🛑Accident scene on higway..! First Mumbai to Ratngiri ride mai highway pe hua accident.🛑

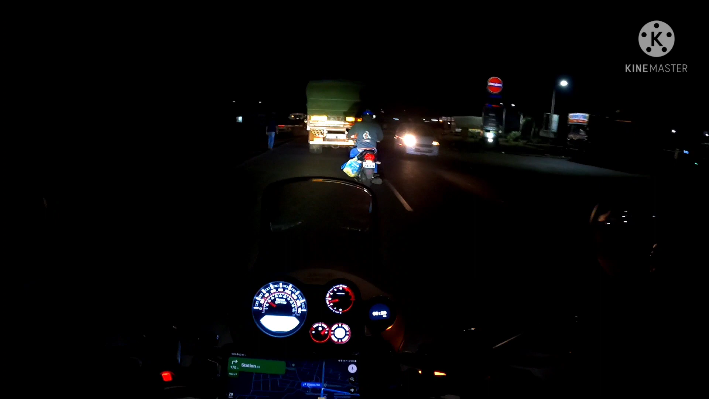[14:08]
राइट दिसुनी एतना ही आप ट्रोल पंप इंडियान ओईल अपलेला घरस्त नहीं अपन